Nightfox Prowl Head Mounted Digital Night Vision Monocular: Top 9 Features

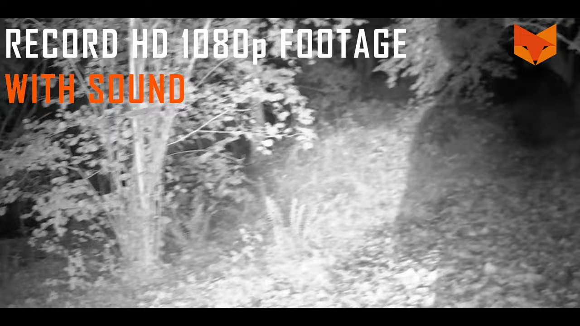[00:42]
with sound on the included 32
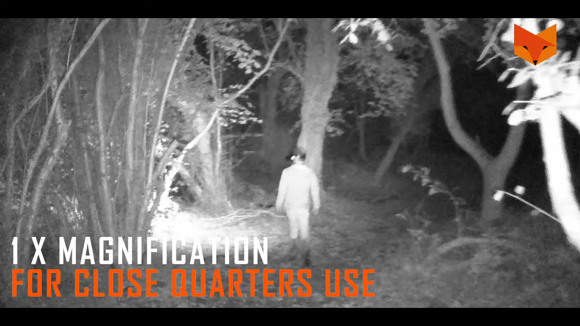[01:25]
aware of your surroundings or enable three times digital zoom to identify
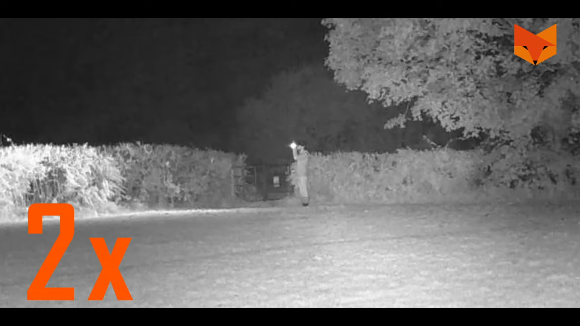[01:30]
targets further ahead six dual IR LEDs
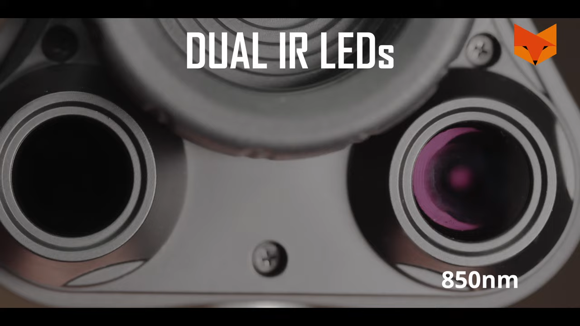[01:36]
the prowl combines 850 and 940 nanometer LEDs use 940 to go undetected with virtually no red glow and a 300 foot
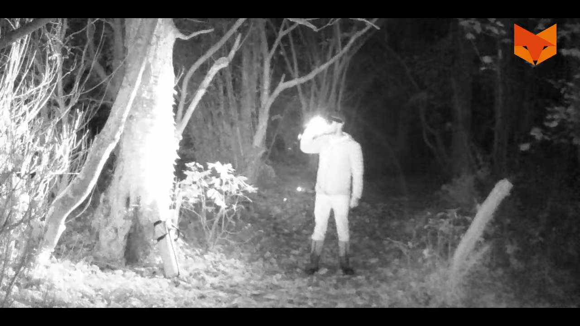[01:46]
range use 850 nanometer to see further up to 430
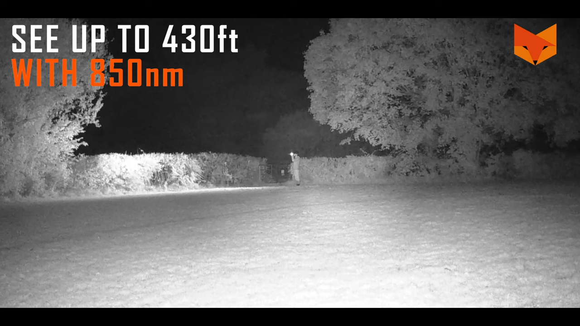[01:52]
feet seven there's a new green filter option in the settings
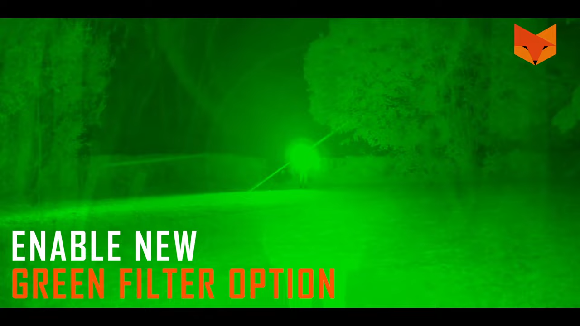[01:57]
menu easier on the eye to help retain your natural vision eight